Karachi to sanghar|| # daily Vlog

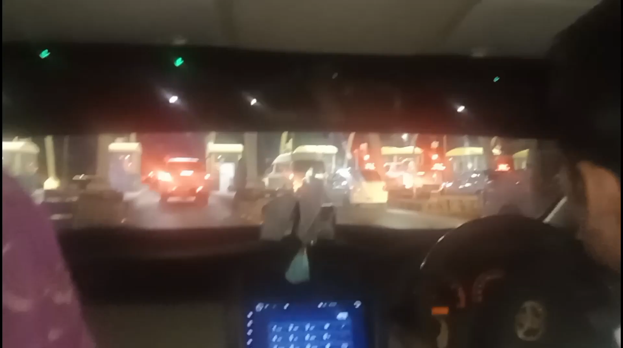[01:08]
आई वे पे पहुंच के हैं टूल प्लाजा पे पुला मॉल है
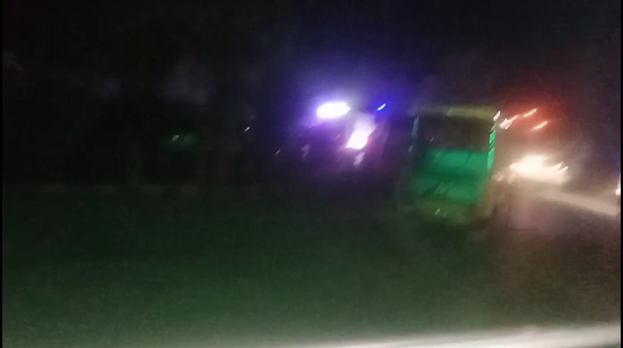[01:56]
यह पे यह चिंचियां खड़ी हैं